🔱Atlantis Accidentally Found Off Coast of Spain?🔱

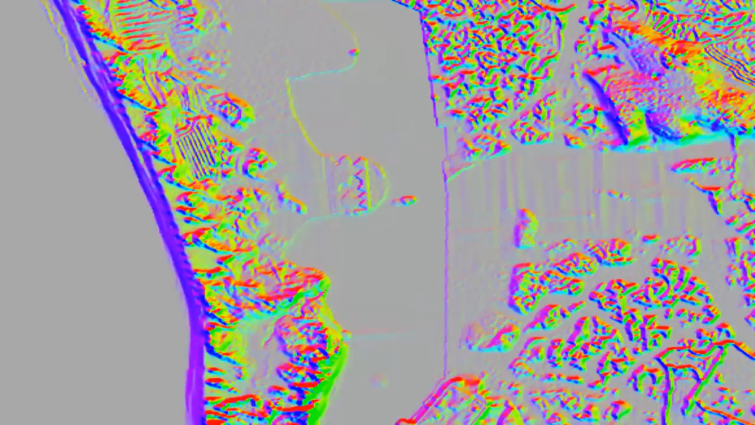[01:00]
but also tried to claim it as merely proof of their original temple assertion. Clearly, they are merely backing the tale of events put forth by whomever funded said expedition.
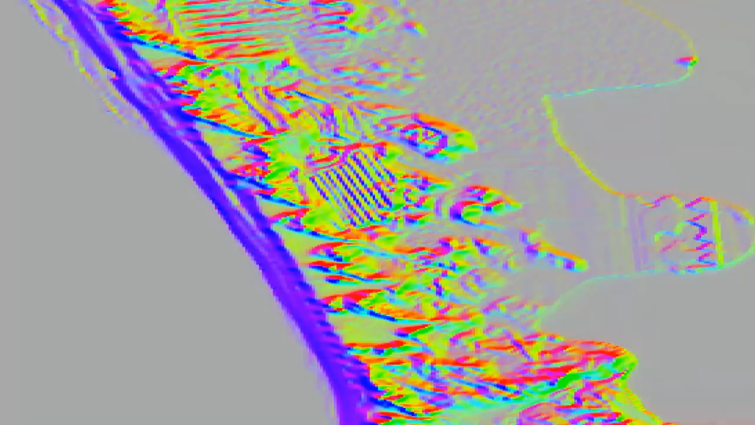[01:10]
From the researchers themselves, quote, The survey area consisted of submerged landscape, seemingly dominated by a series of ancient marshes, something we feel was most probably
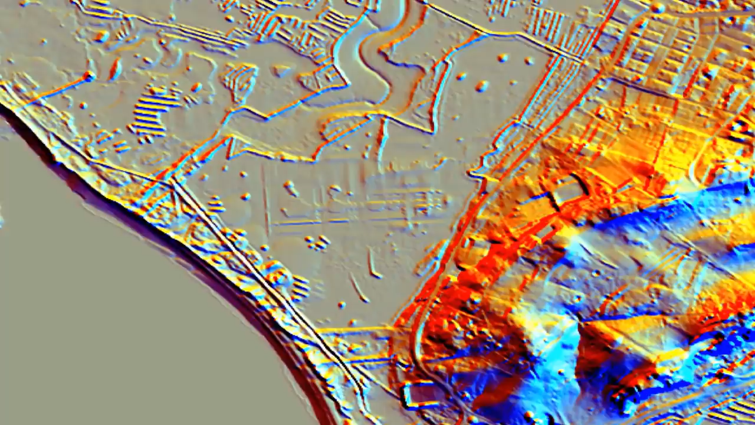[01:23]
intelligently managed farmlands prior to the Great Deluge, which eventually drowned this entire mega-metropolis.
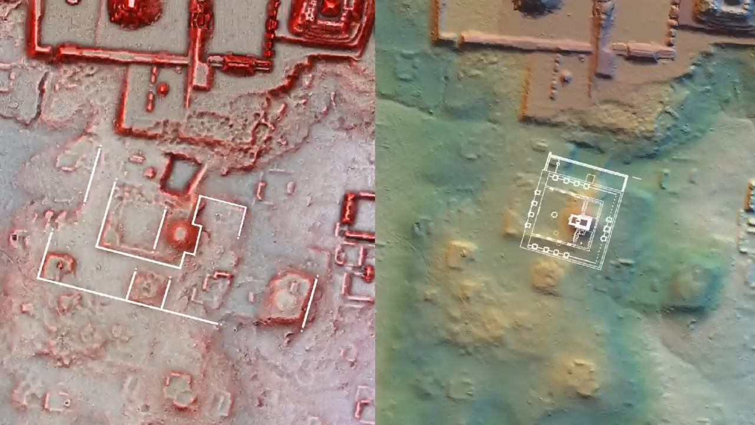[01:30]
Yet I digress. They continued. The study revealed a new ancient coastal landscape, with the presence of moorings,
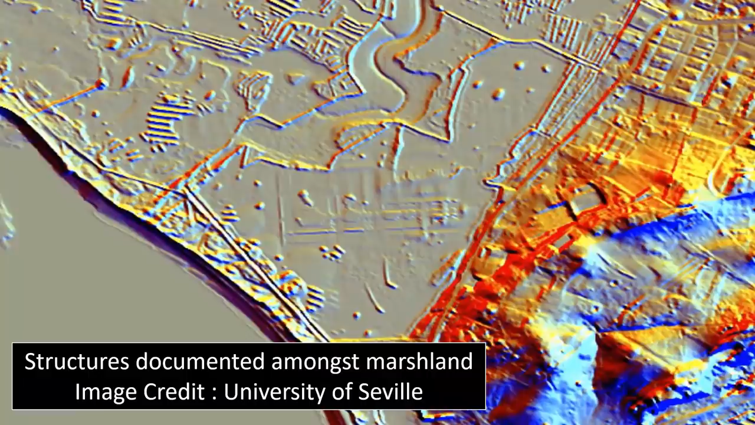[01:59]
Yet interestingly, after said discoveries of the structures, they quickly and simply delimited the entire area,
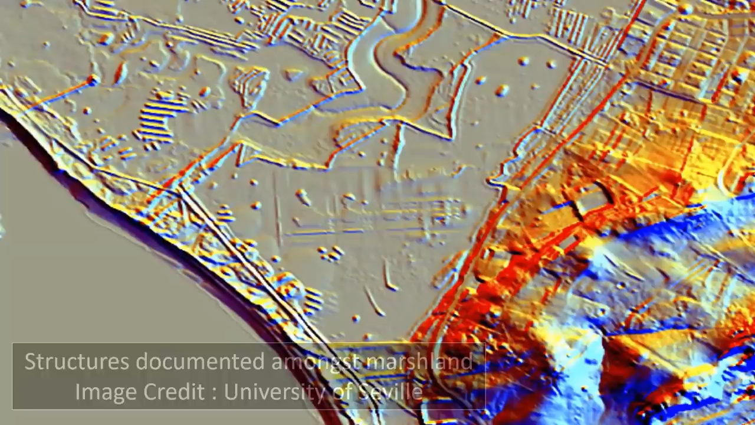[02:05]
without any further field study or investigation whatsoever.